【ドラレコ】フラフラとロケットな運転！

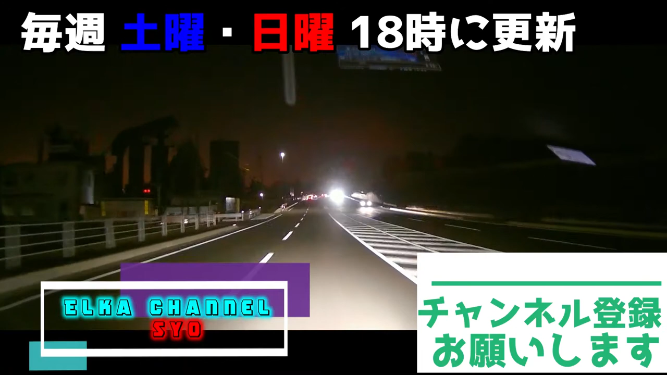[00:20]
映像対抗車線にデコトラが、ああもう一台、来た
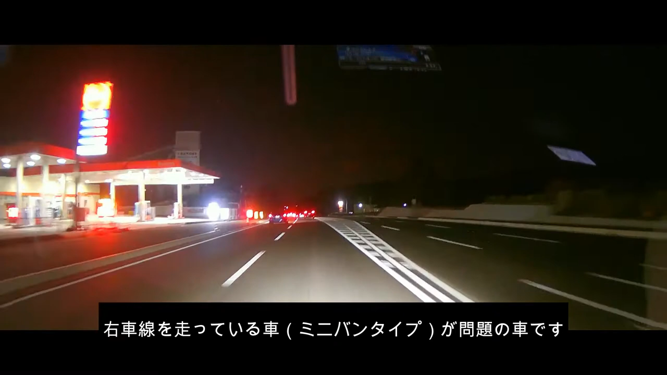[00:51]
右車線を走っている車ミニバンタイプが問題の車です変な動きをしました車線変更をするような動きですこの時から、怪しかったんです
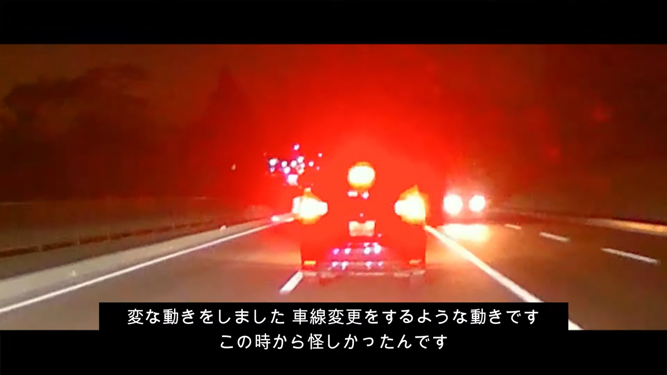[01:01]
また左に寄ってきましたフラフラしている気が、ああやはり、フラフラしていますもしかして居眠り運転かまだ確定では、ないでも、境界線は踏みっぱなし右折するのかしなかった
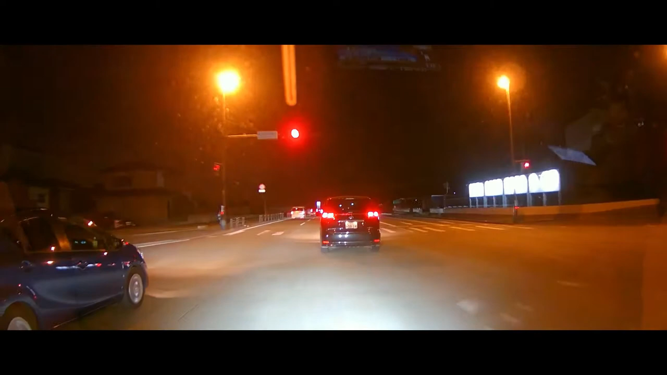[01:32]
スピードが上がったスピードが上がった違ったのかな違ったのなら、安心したこの時間帯は、交通量が多くなるので要注意ブレーキランプが付いた
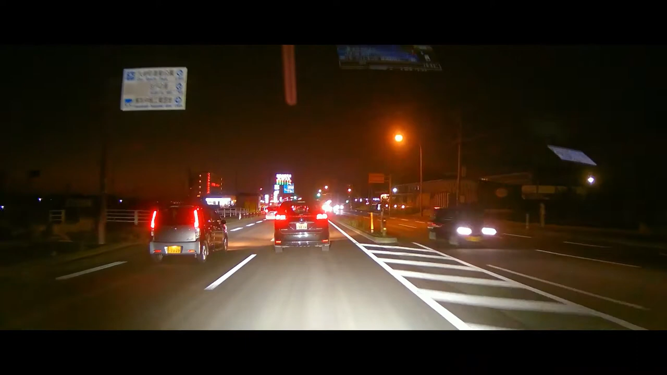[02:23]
あああああまた左に寄り出した戻ったスピードが上がったでも、境界線は踏んだまま戻った
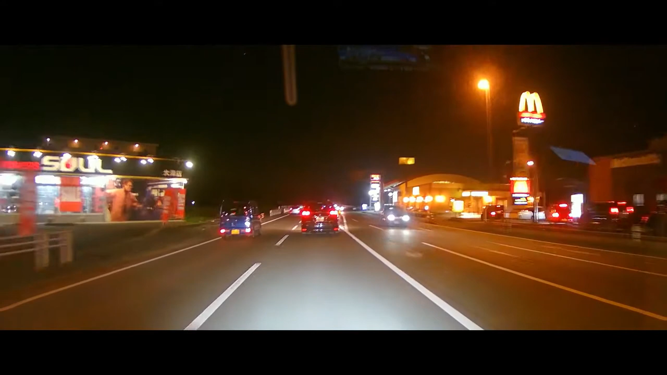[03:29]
要不安中央分離帯に、ぶつかりそうで後ろから見ていて、怖いです
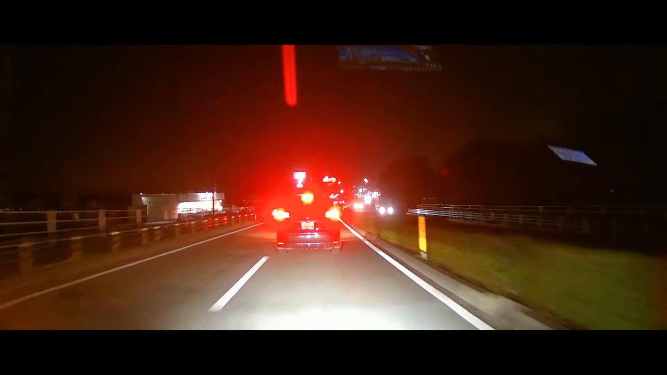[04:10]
ふらふら、ふらふら、左へ、右へ、ふらふら、ふらふらこのまま後ろを走っていても怖いので、この辺りでお別れしたいと思います。さようならー、さようならー
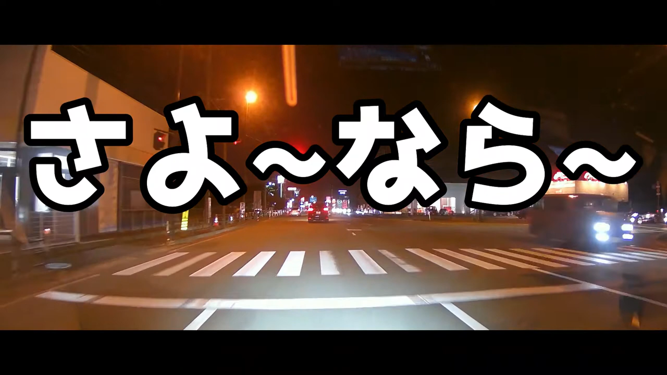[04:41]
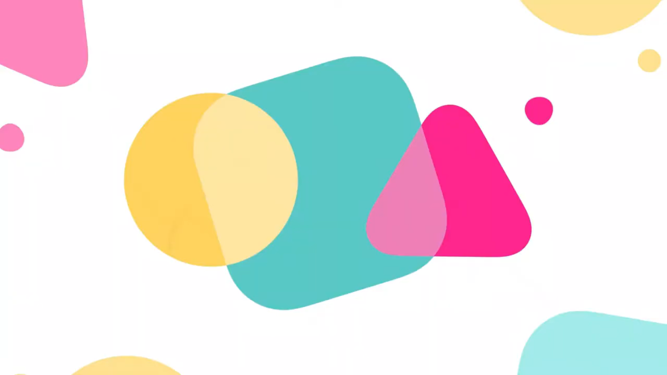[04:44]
エルカチャンネル違う日の、帰宅途中
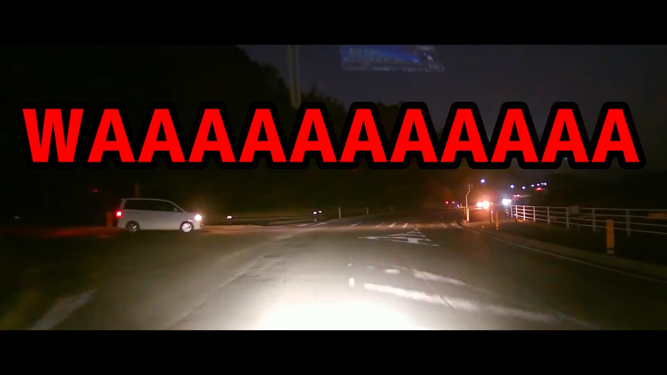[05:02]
わあああああああああ車が止まらず突っ込んできた下手したら事故ってたかも危なかったですね安全運転をお願いします様子見中、様子見中様子見中、様子見中
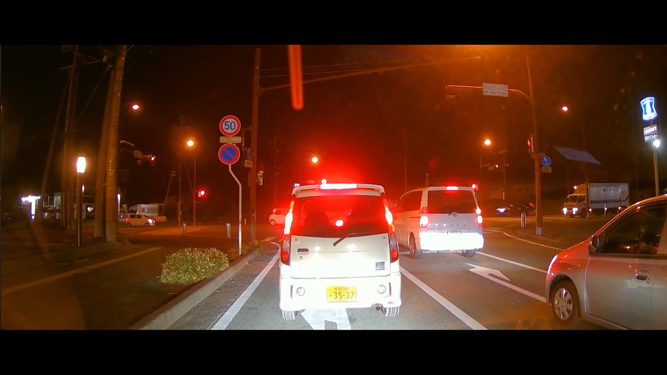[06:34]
青信号ここでお別れしようさようならー、さようならーと、いうことで、ドラレコの映像でした